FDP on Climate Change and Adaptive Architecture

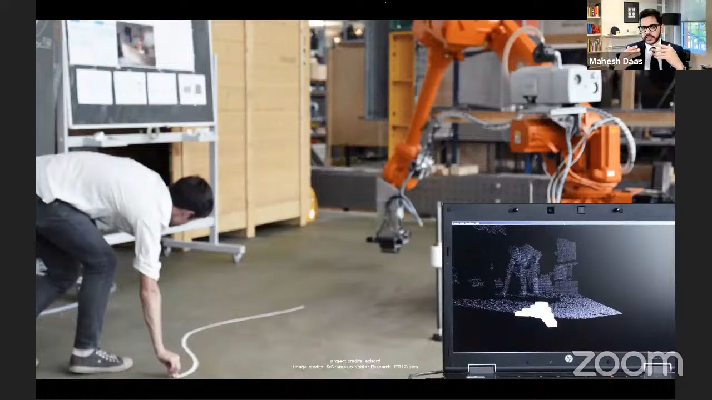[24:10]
The human worker is drawing a line on the floor, and the robot is going to follow that and be able to do certain tasks based on that. So you're able to work visually.
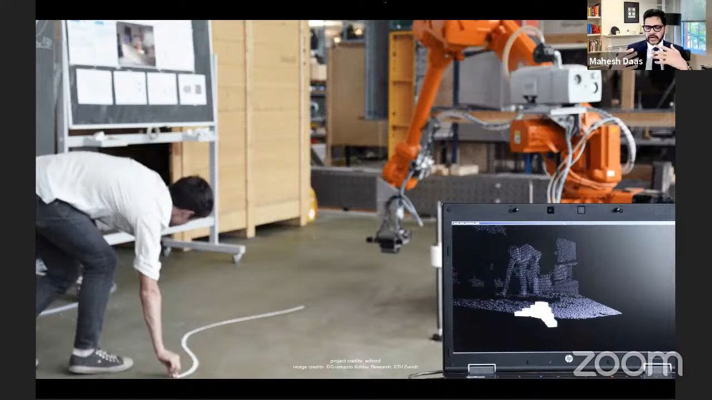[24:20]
In this case, by attaching a bandsaw at the end of the robot, so we call that the end effectors, right?